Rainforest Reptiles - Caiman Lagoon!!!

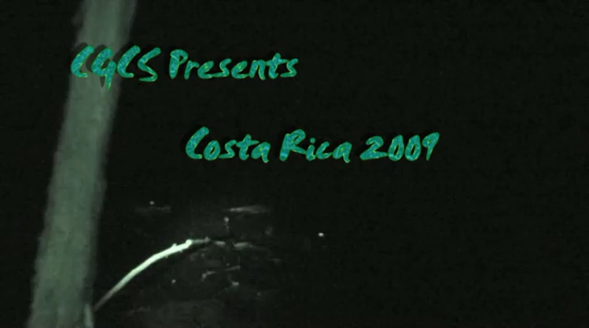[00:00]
All right, here we have a very large example, about a five foot,
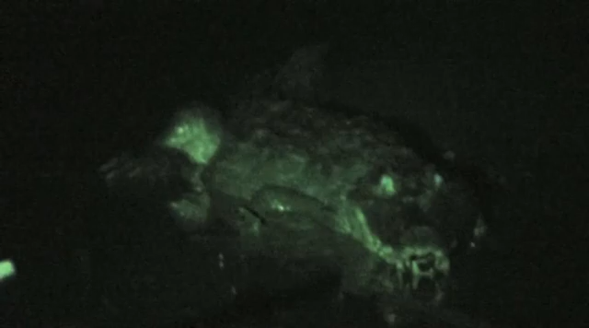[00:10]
a fairly large example, five foot of a spectacled caiman here in our lagoon. Now the crazy thing is this is a brackish water lagoon. So what we're seeing here is salt
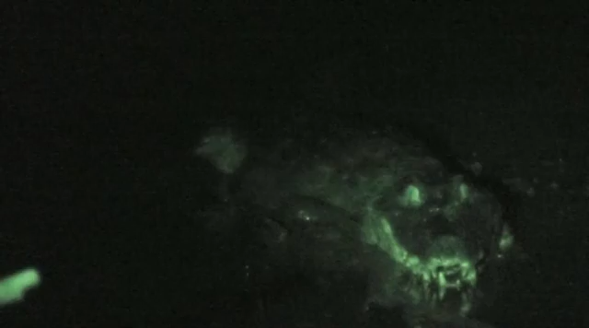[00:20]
water coming in from the ocean along with fresh water coming in from the land.
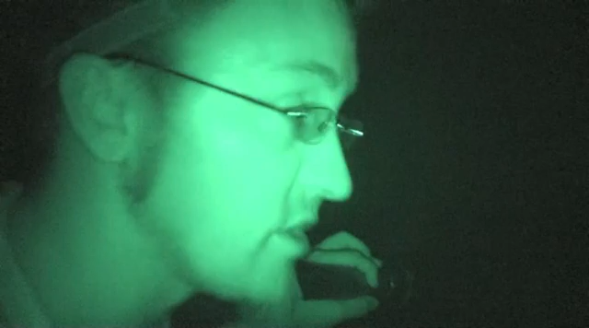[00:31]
Watch this. Look out at the lagoon. And look at all those eyes. Tonight we counted about 35.
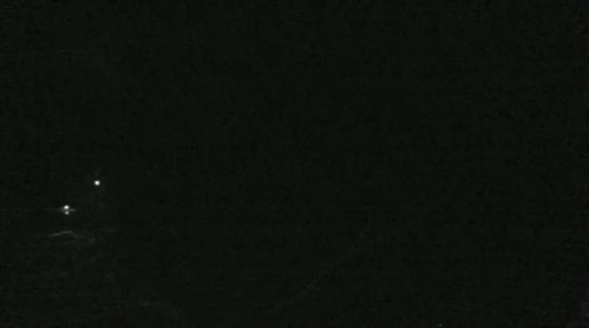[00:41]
There's one right there so if you can zoom in on him. We counted about 35 to 40 individual caiman in this tiny little patch of water,
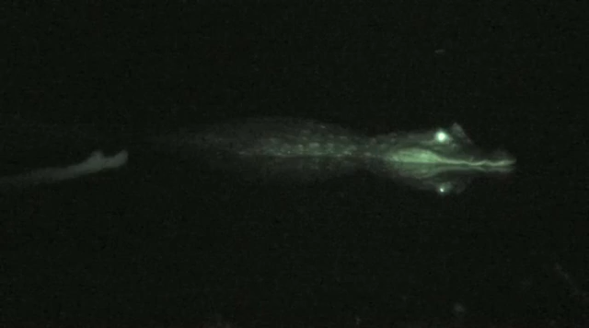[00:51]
which in the dry season here has turned into more of a small pond as opposed to the normally very large lagoon that it usually is.
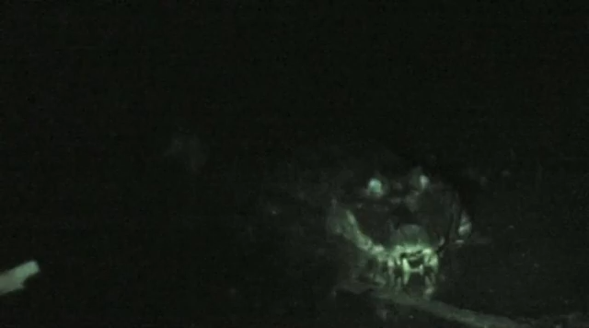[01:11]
Five feet is average size for a decent sized caiman. Six to seven feet is very large.
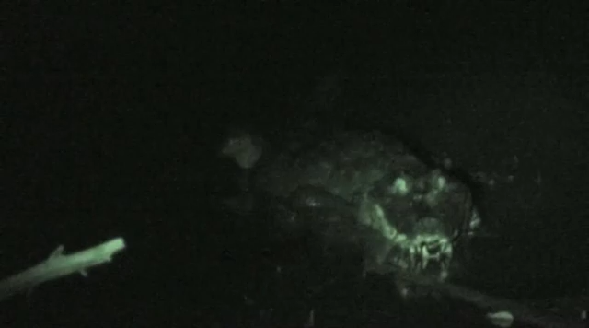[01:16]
This guy here, we're pretty sure we've met up with this male or female before.
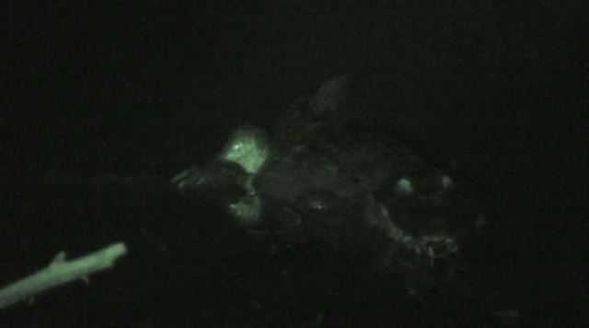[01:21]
Probably about five and a half, six feet in length. There might even be one as far as we know bigger in this lagoon that we may have handled in the past. These guys are one of the few reptiles like crocodilians known to make nests.
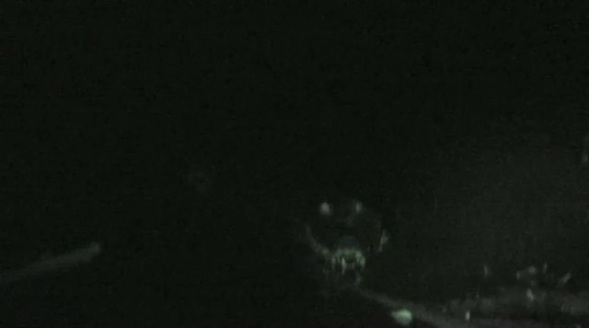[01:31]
These guys will actually make nests out of big rotting vegetation and lay their eggs in them.
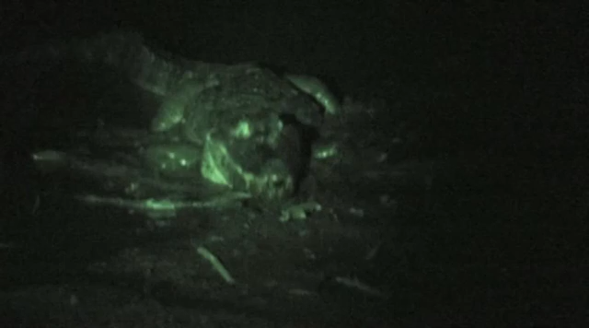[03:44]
Ah, and he's discovered it's not actually anything worth eating. There's a smaller one coming up. This guy's about three and a half feet.